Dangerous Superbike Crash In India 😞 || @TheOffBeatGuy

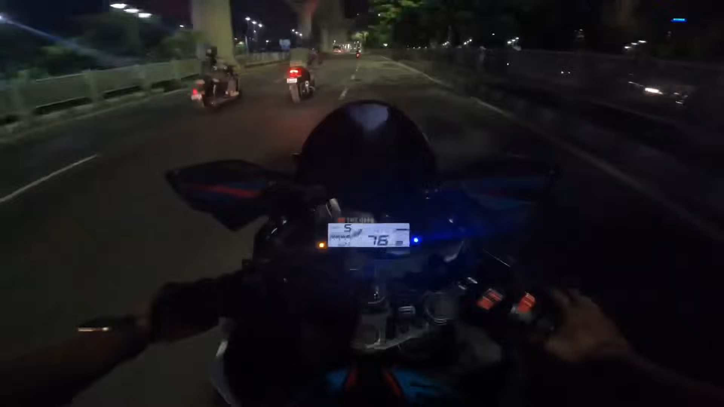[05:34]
আমার গাড়ি কত 80-তে উড়াচ্ছে, দেখো এ মিডিল এরকম আস্তে আস্তে যাচ্ছে কেন, দেখো ওই মেয়েটা বুলেট নিয়ে উড়াচ্ছে, দেখো